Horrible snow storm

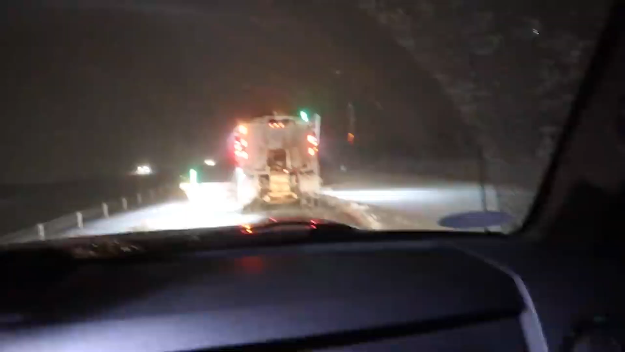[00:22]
The plow had to slam on its brakes to try to get around him.
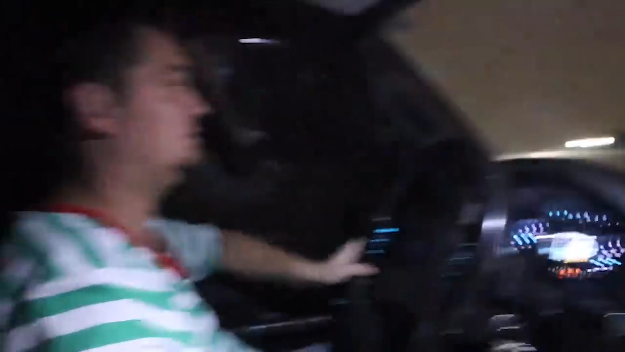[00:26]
Oh my gosh, this is insane.
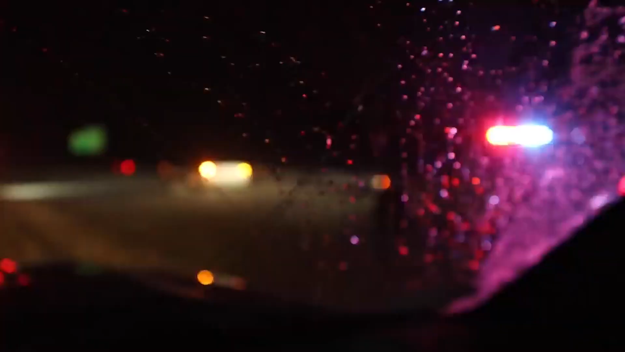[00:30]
Oh my goodness.
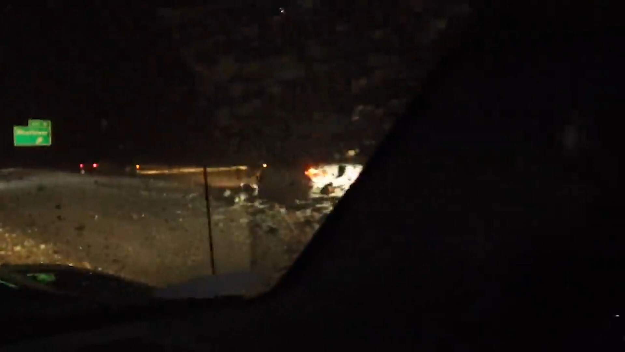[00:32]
There's a car up. Look at this guy so far in here. Someone's way down there.